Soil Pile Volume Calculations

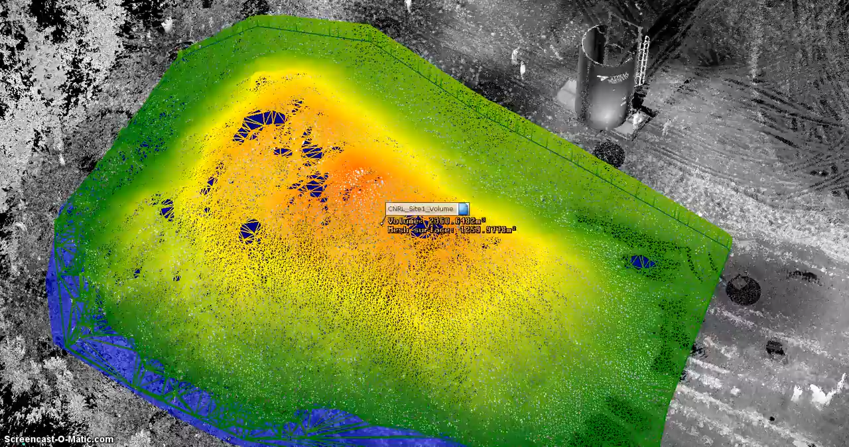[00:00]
Hello, this is a series of videos taken of 3D
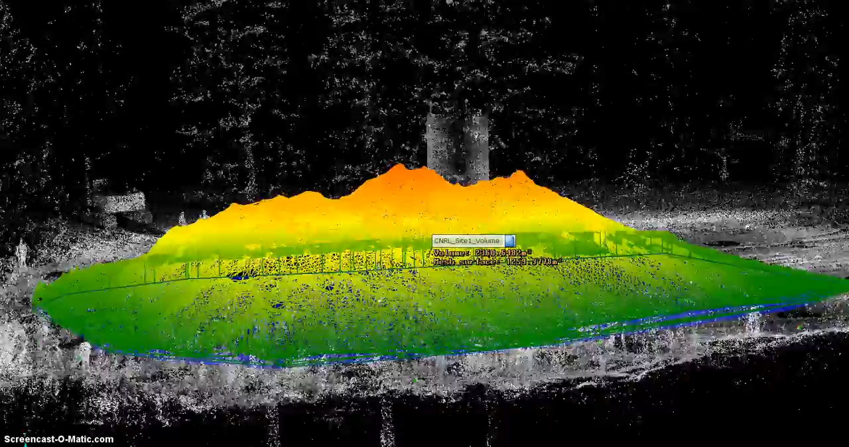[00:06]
rotations around the stockpiles of an area that was laser
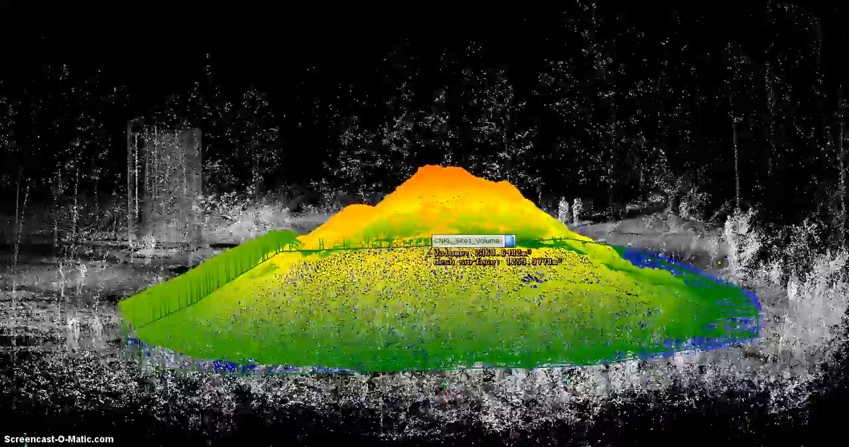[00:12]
scanned near the Grand Prairie area in preparation for soil remediation work.
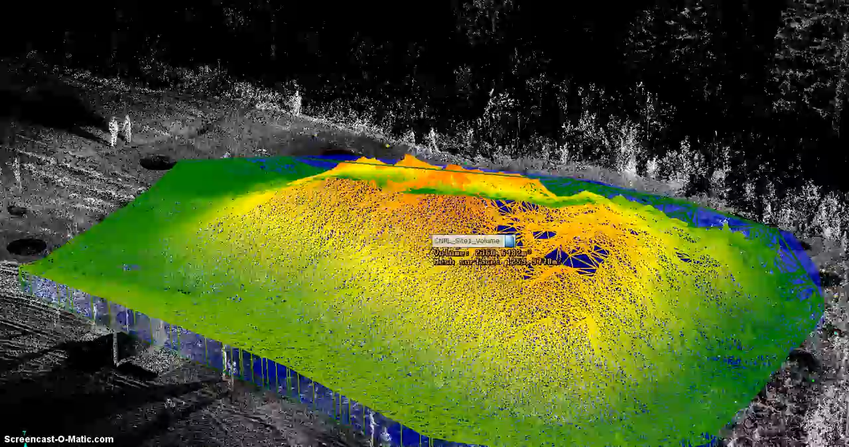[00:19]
The pile was scanned with a laser scanner along the perimeter and from three positions
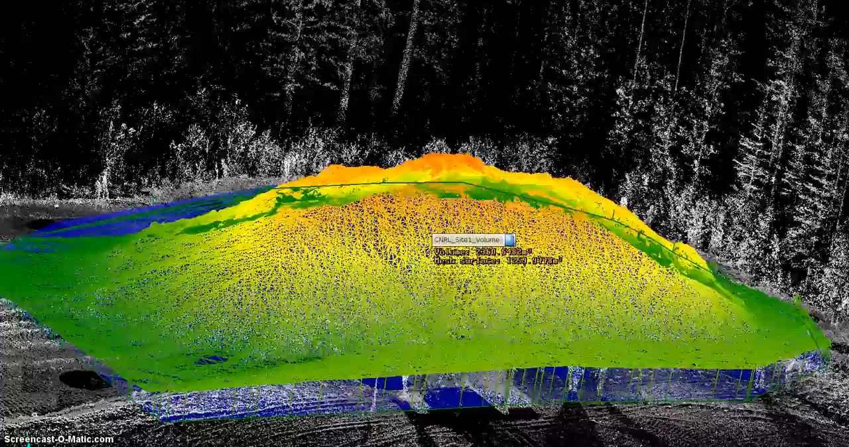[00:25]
on the top to capture features of the upper areas and include them accurately in the volume calculation.
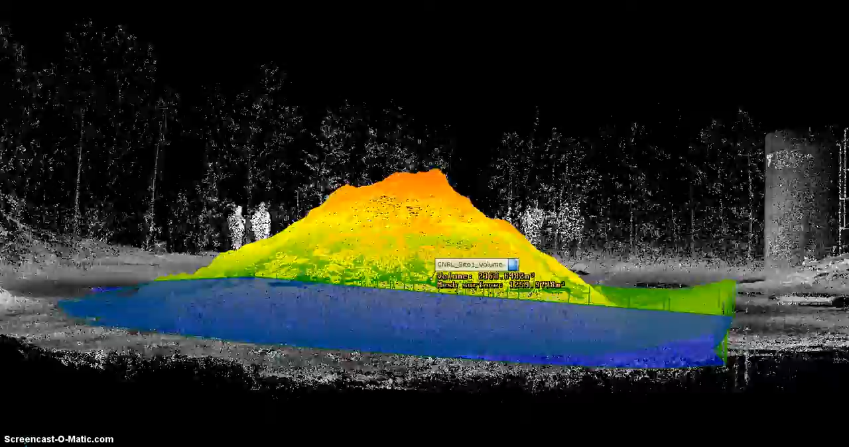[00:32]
The volume of this pile was 2,360 cubic meters.
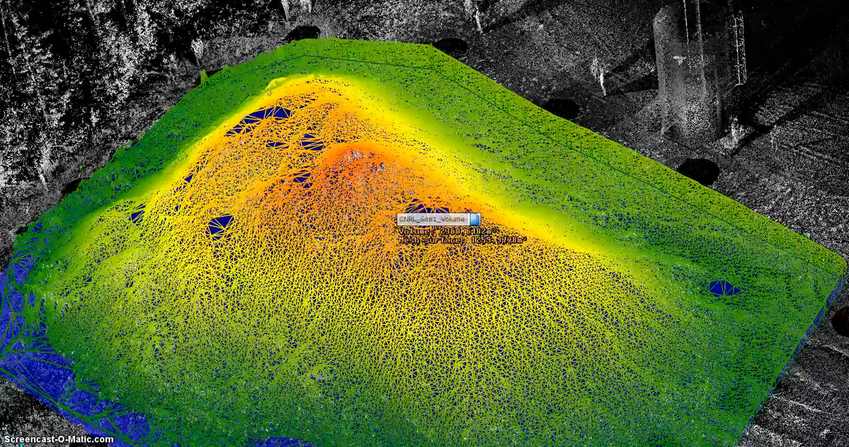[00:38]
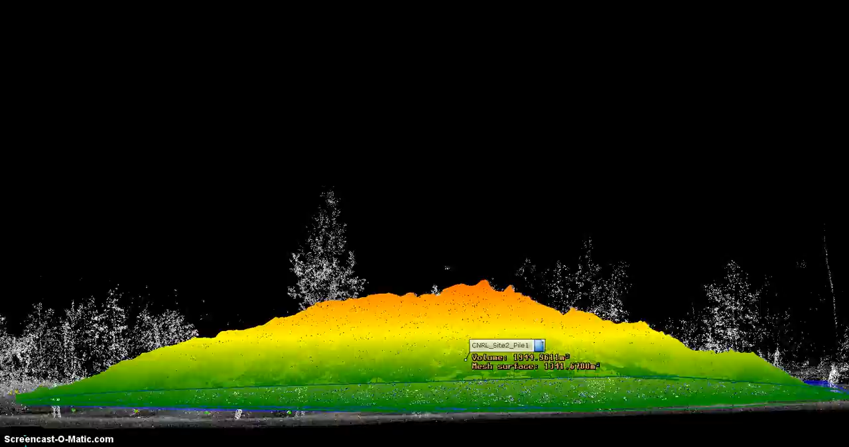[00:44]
These are videos from the second site.
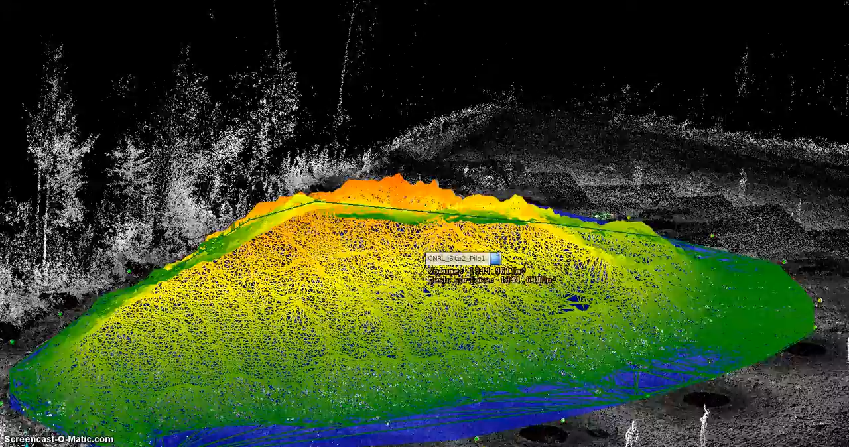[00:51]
The scan positions are registered to 3 millimeter accuracy to create a single 3D point cloud of the site.
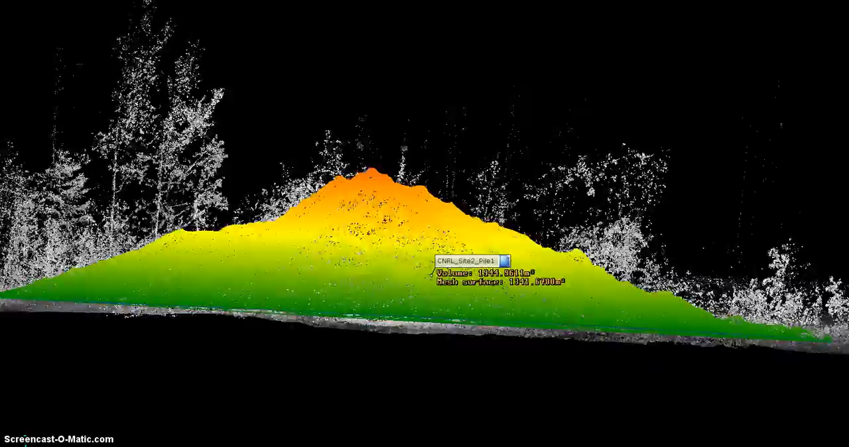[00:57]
The point cloud is the source of the volume calculation. The pile is meshed so that the area
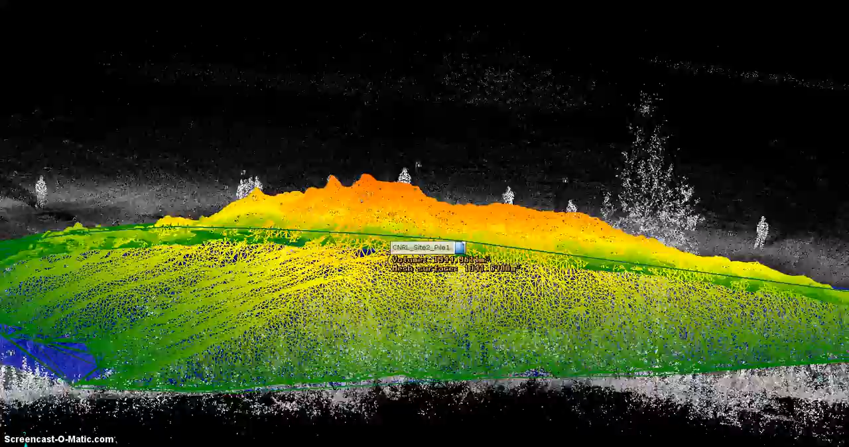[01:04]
is enclosed and notice that the area is colored with a
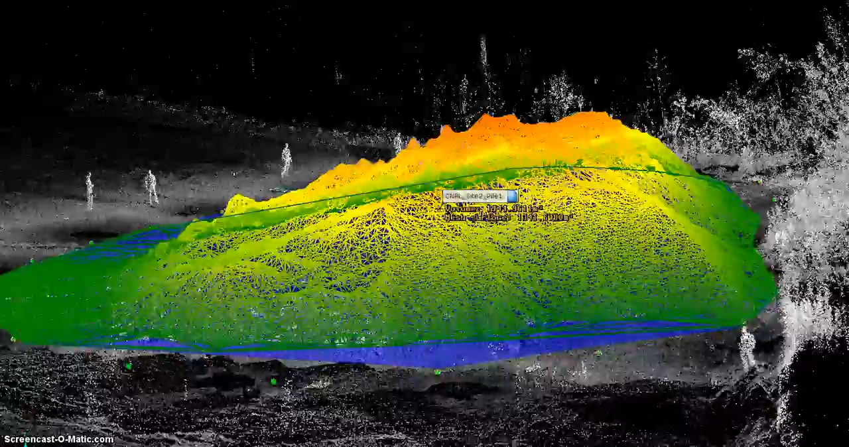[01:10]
height gradient with green at lower areas and red in higher areas.
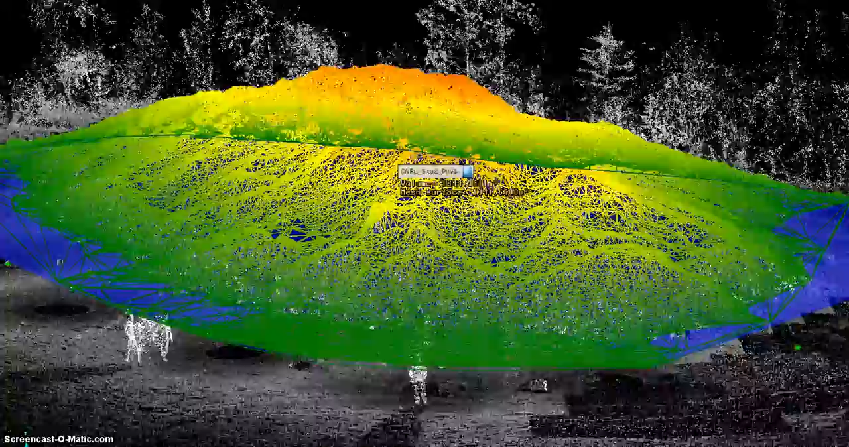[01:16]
A plane defines the grade and the registration spheres marked the perimeter. The volume of this pile was 1,945 cubic meters.
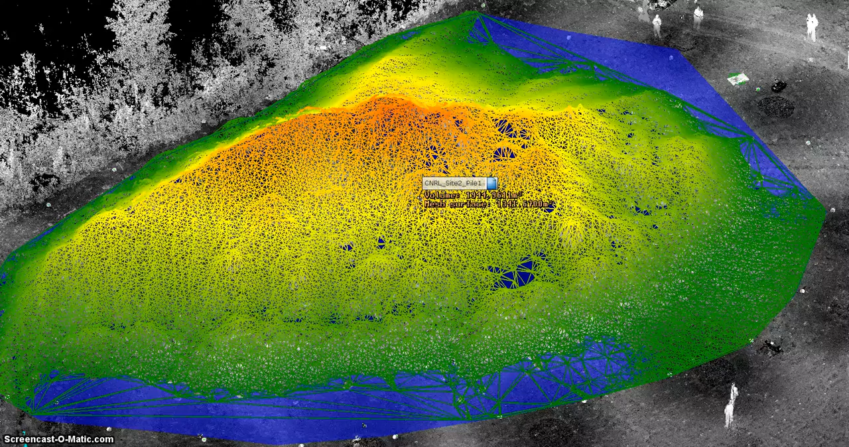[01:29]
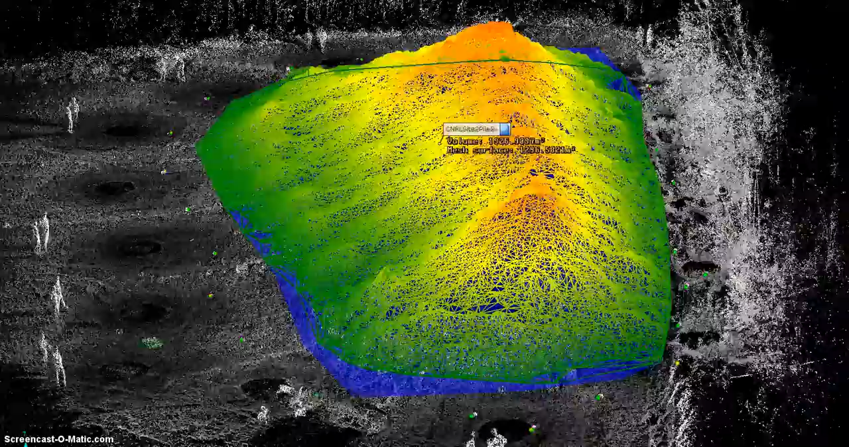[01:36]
To recap on-site work, and this is pile 2 in the second site,
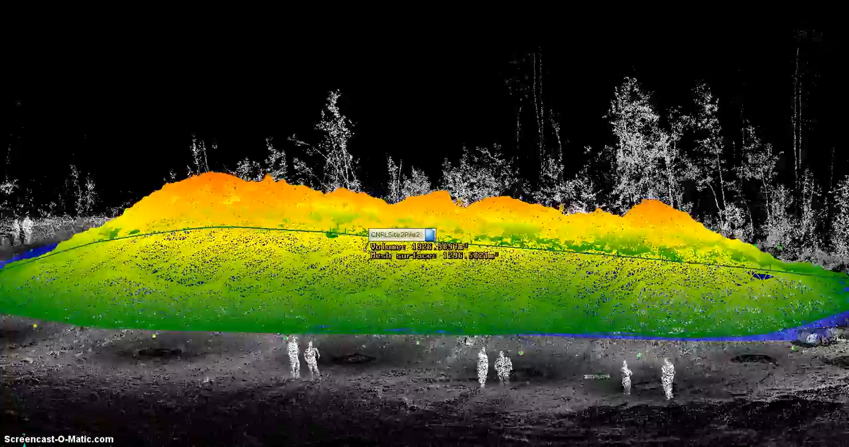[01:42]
approximately two hours of fieldwork is needed to carry out the measurement
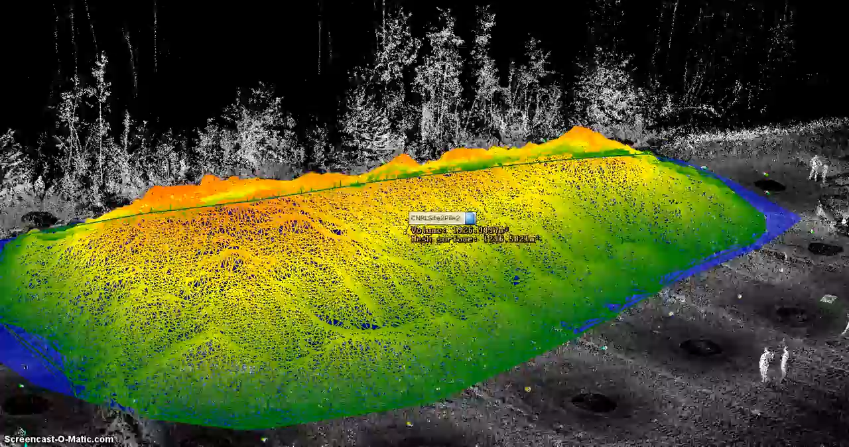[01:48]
and that's to place the targets and to laser scan approximately
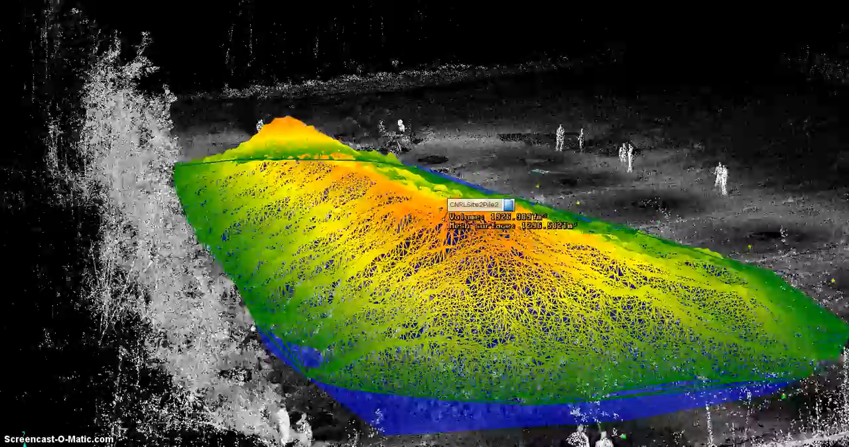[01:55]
20 scans around and over the pile.